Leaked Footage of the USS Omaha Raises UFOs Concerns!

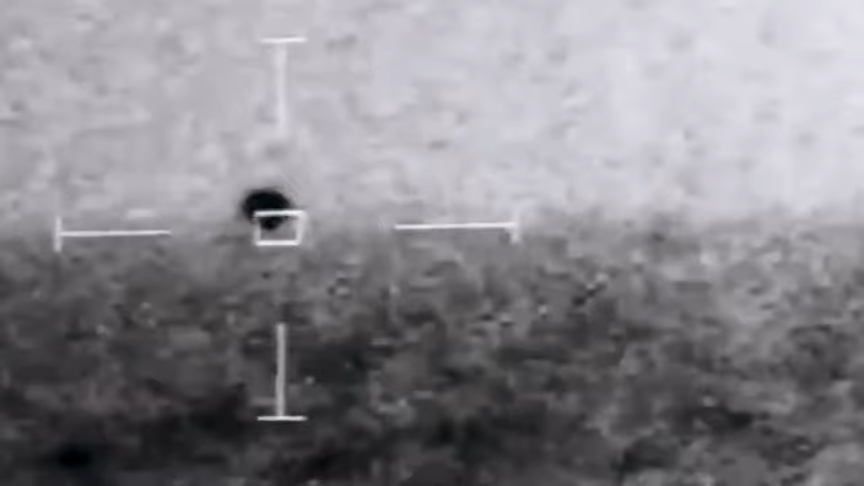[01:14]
the unidentified ball maneuvers with apparent control over the ocean before plunging into the sea and disappearing. This revelation coincided with a U.S.
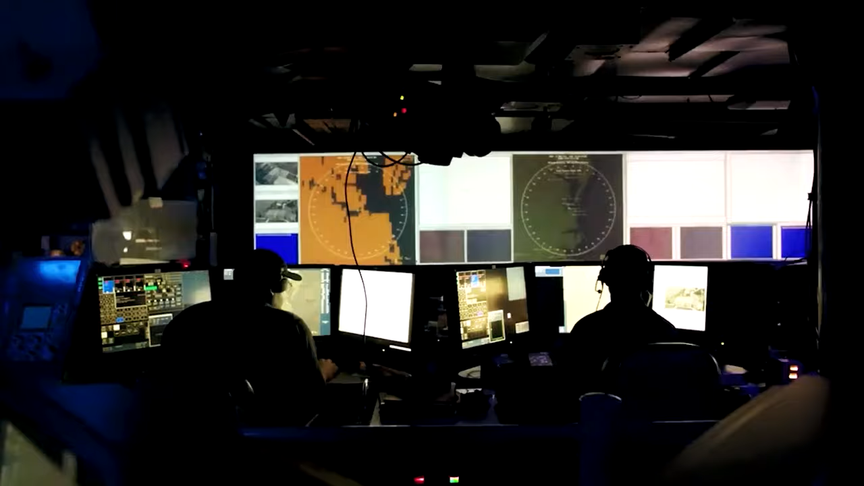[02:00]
Korbel's second video, showcasing military radar observations,
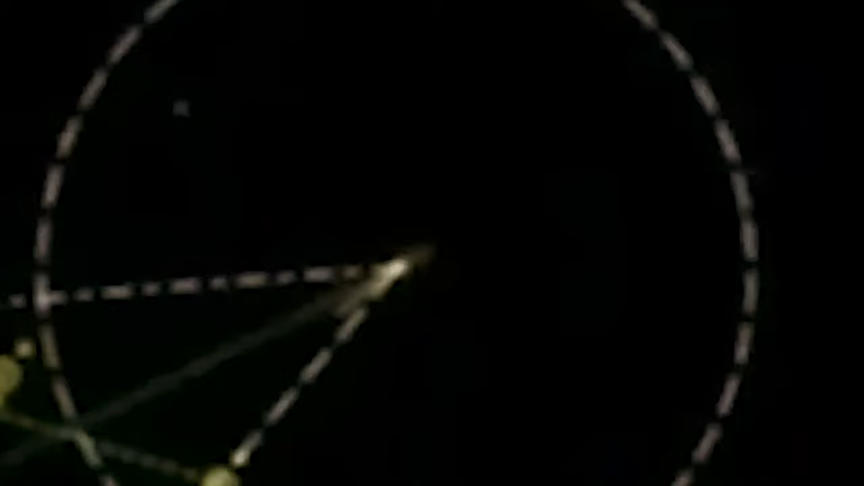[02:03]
unveils the most shocking aspect of the incident.
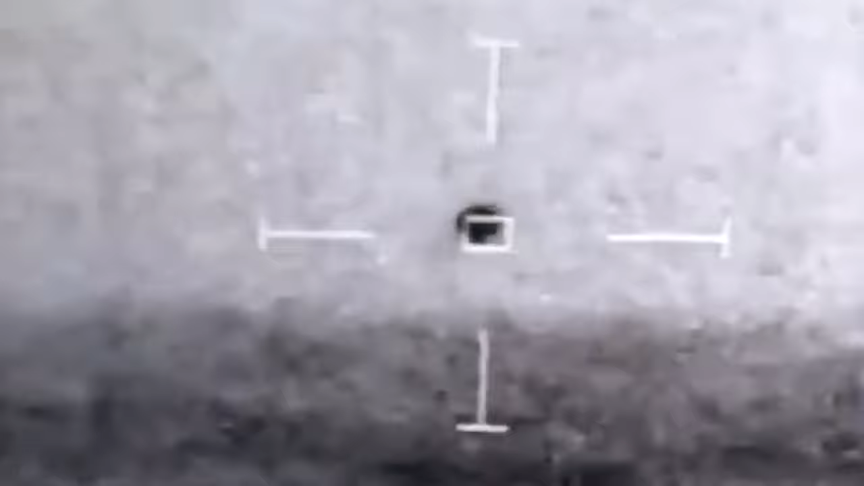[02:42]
The intensity of the encounter is palpable as the object makes a rapid turn.
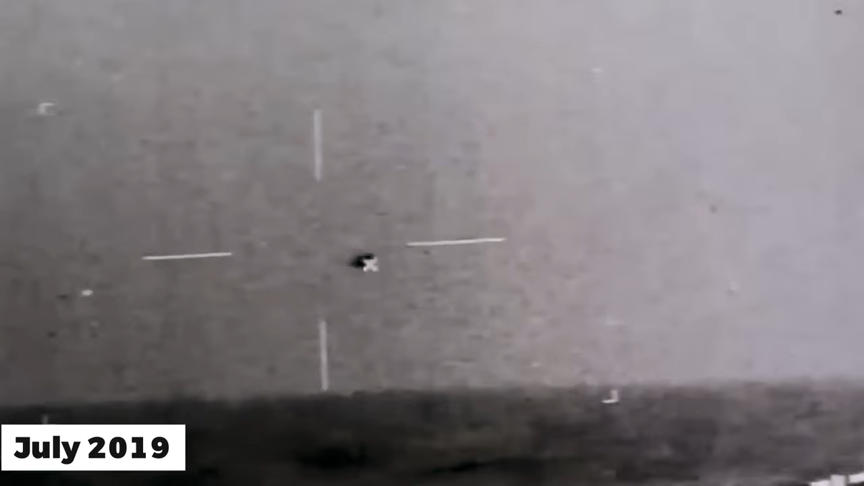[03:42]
Korbel first dropped the bomb with leaked footage of a spherical
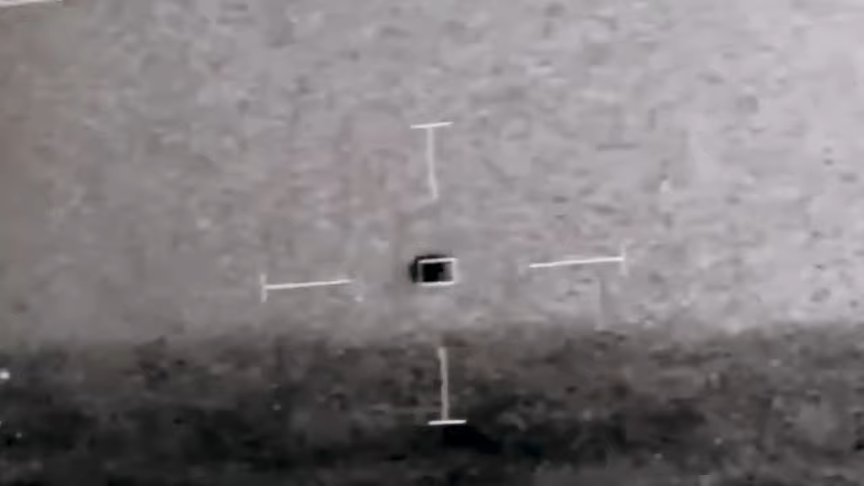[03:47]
object gracefully dancing above the ocean before taking a splash.
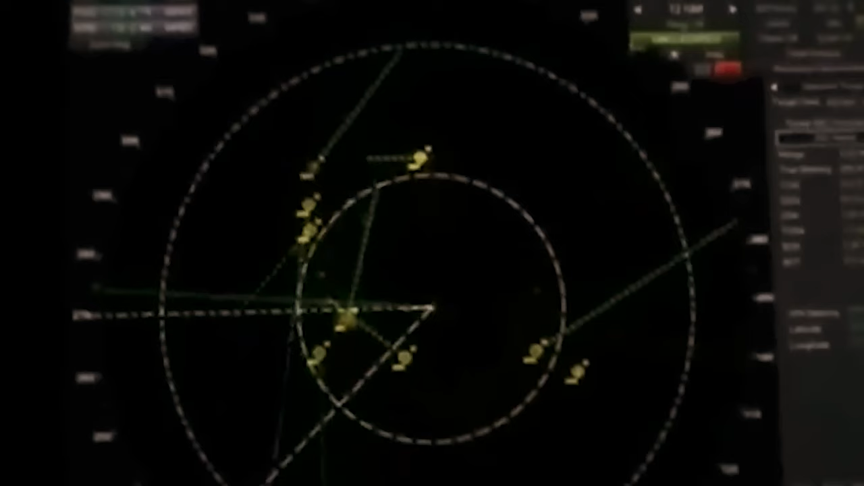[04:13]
According to Korbel, the radar video is like nothing we've ever seen before, a gold mine of corroborative electro-optic data.